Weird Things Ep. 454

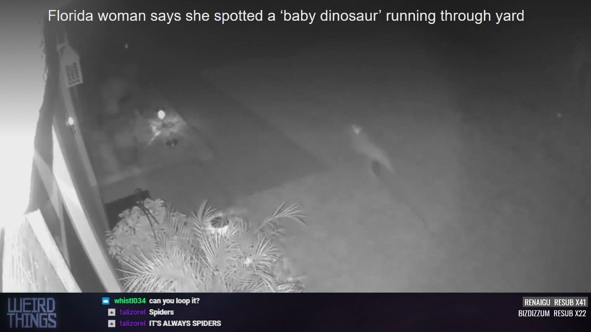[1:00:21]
Yeah, actually, when now that the video is blown up a little bit, it does look like the feet are longer. Yeah, and I think there's a leash. Is there a leash? Oh, yeah. Leash. Oh, yeah. No matter what it is, oh, it you is know what? Booking. That, maybe it's a dog with one of those. As a matter of fact, you can see the reflection up top. It looks like one of those cozy, keep you warm. Outfits you'd put on a dog. Oh, like it's a little dog parka? Yeah. That's a dog in a dog parka, yo.